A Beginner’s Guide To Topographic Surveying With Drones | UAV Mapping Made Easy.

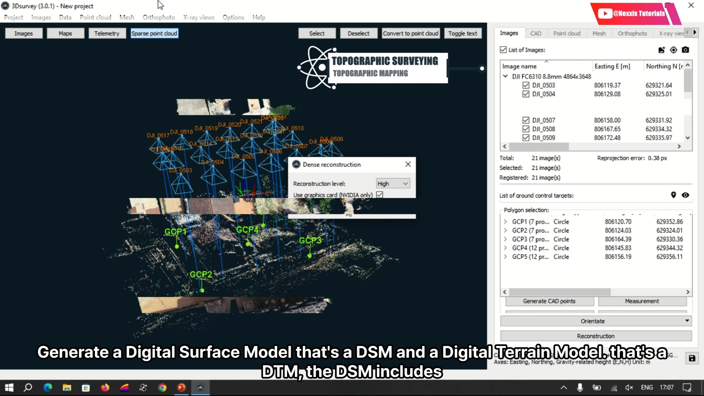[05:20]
The DSM includes all surface features like views and buildings,
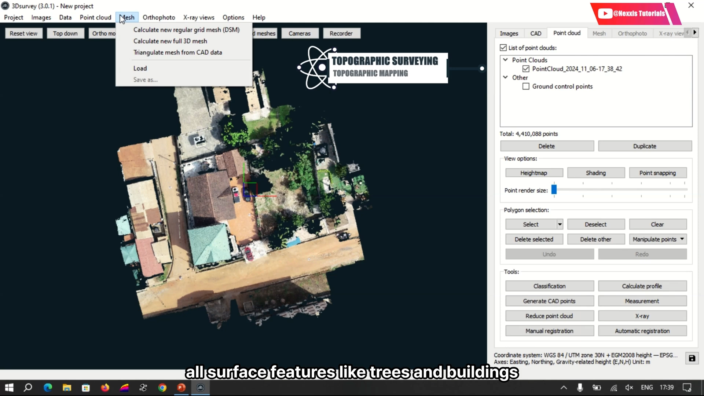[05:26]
but the DTM shows just the background.
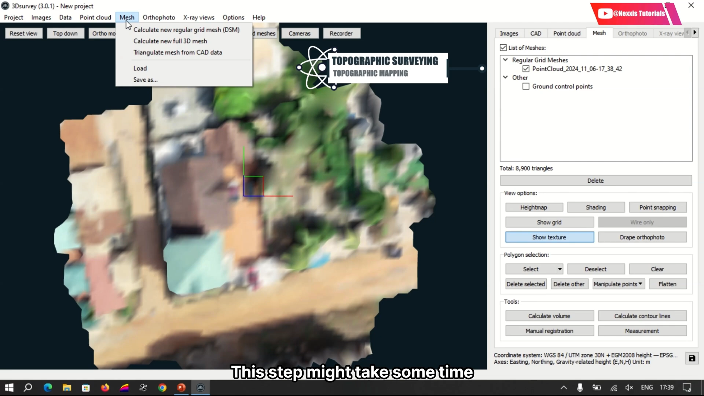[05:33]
This step might take some time depending on the size of the area,
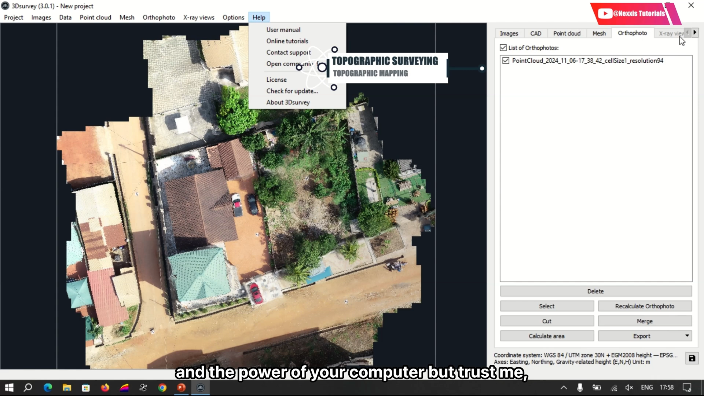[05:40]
But trust me, that is worth it. Create a topographic map.
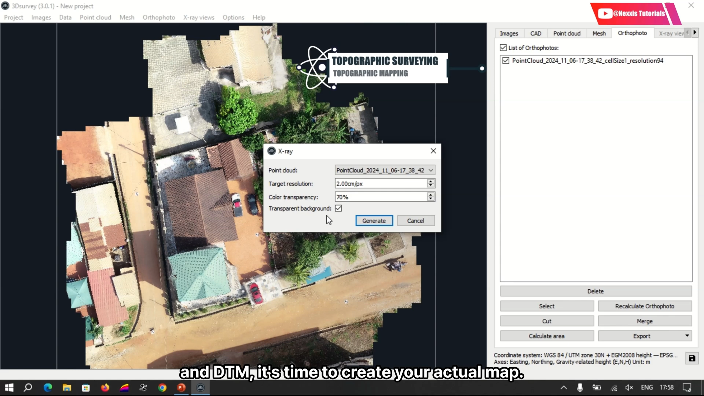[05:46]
Now that you have your DSM and your DSM, it's time to create your actual map. Most photogrammetry software will allow you to generate control lines directly from the DTM. Here's how. Adjust the control interval to suit your needs.
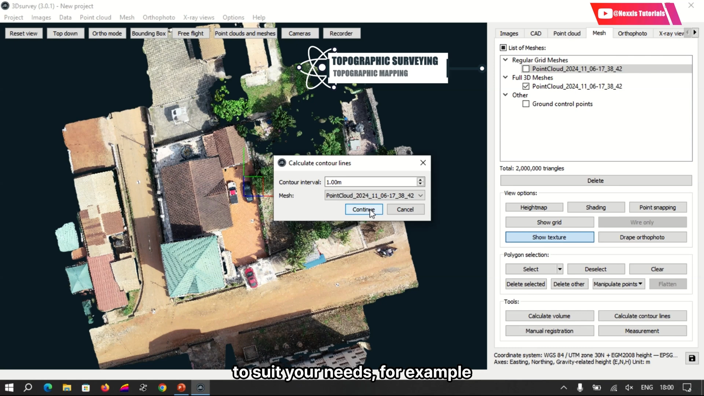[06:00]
For example, a 1-meter interval is great for detailed maps, while a 5-meter interval works for broader overviews.
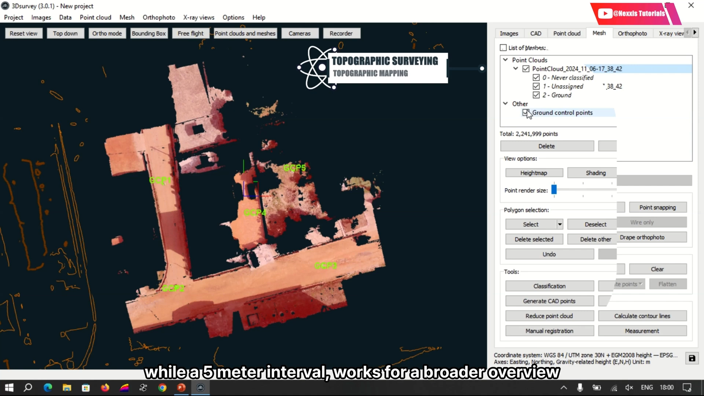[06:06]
Customize your map to suit your needs.
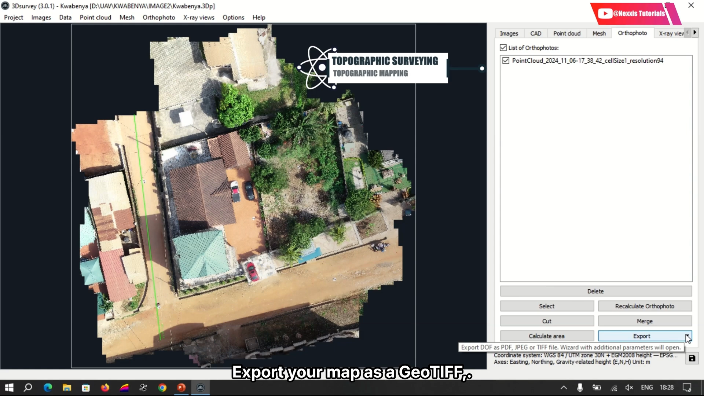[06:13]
Export your map as a geotiff, DSF, or 3ML file for other compatible formats,